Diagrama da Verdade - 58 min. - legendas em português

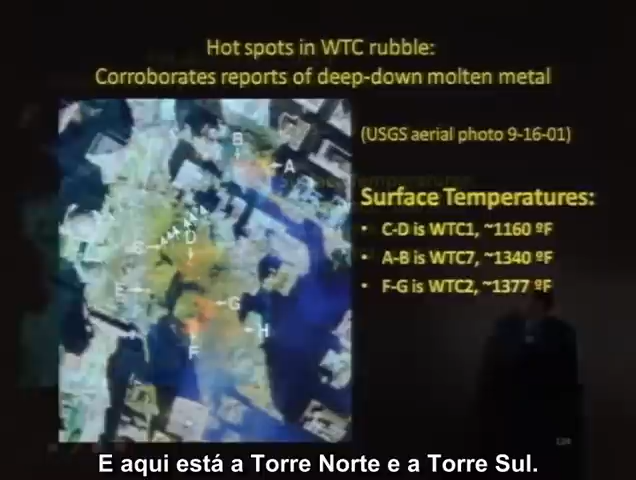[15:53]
Here is Building 7 at A and B, and here is the North Tower and the South Tower. These hot spots are 1340 to 1370 degrees.
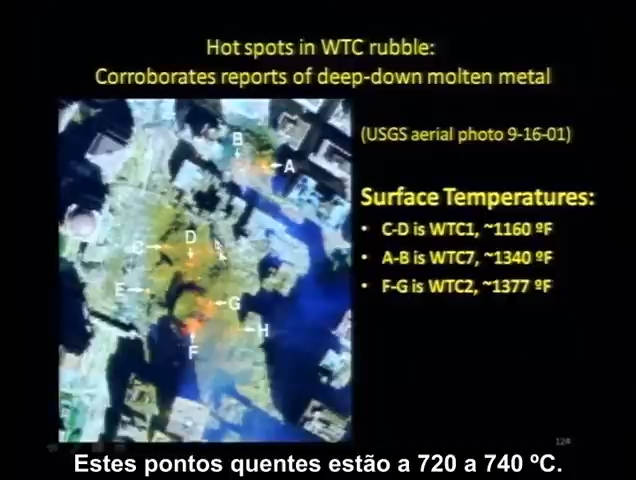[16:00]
These are the temperatures of the hottest office fires.
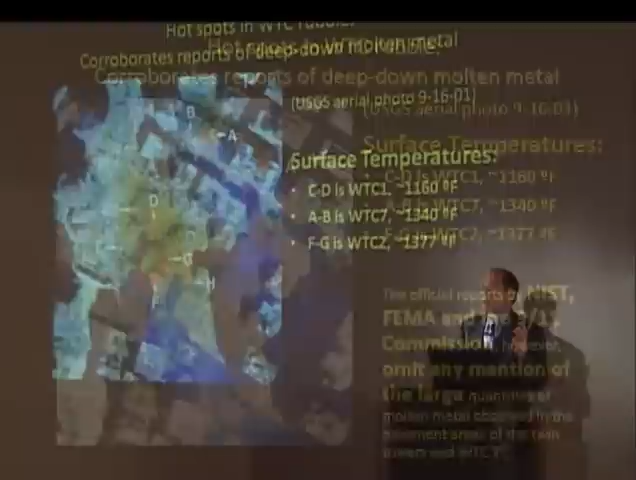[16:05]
There was no fire on the surface of Ground Zero after the collapses. What are we measuring here?
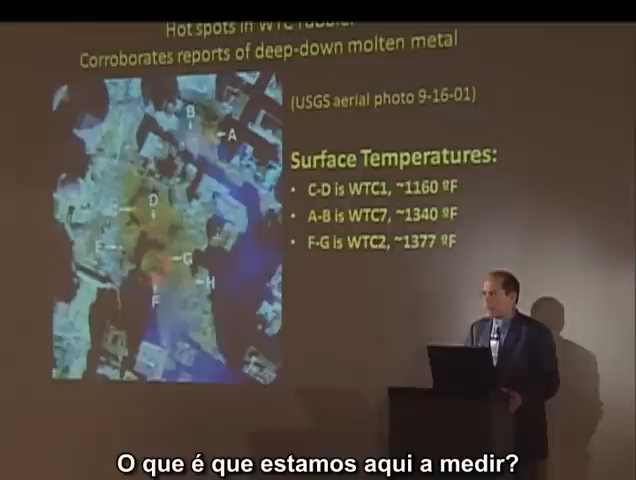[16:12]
We're measuring the molten metal that was seen by these first responders four, five, six stories down below in the basements.
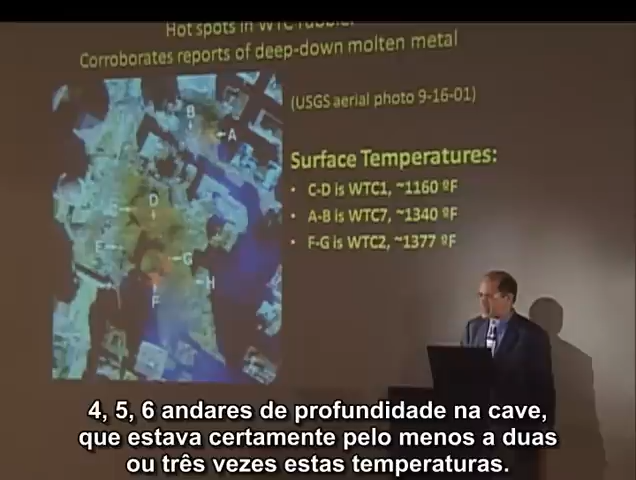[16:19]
That was surely at least twice or three times these temperatures.